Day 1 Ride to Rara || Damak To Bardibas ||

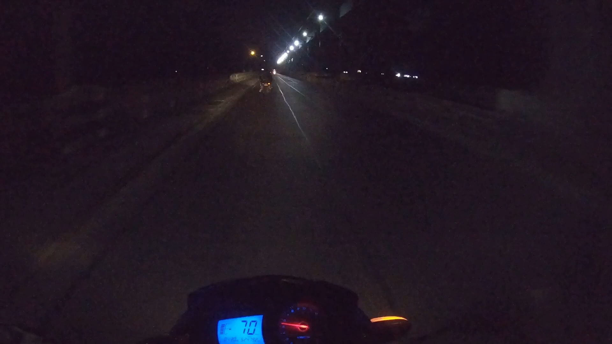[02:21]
कोसी ब्रिज गाइस, यो चाहिँ एकदमै लामो छ है, यो